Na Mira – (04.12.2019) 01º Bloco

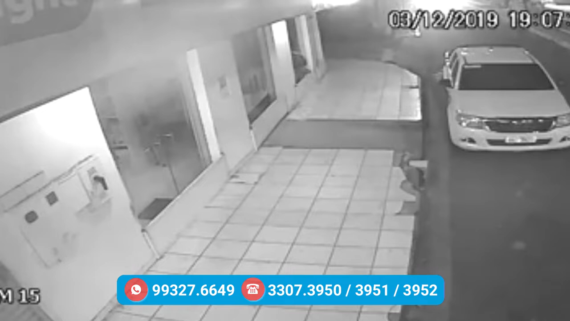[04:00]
as câmeras de segurança flagraram, no momento, uma ação, minha gente Uma ação criminosa, minha gente Criminosa, meu povo Você não tem noção do perigo que está acontecendo, tá certo? No interior do Estado, né? É uma ação criminosa, os bandidos aí fazem o quê? Conseguem retirar, né, os pertences, o dinheiro desta mulher Isso tudo, sete horas da noite É, isso daí é uma empresa, tá certo?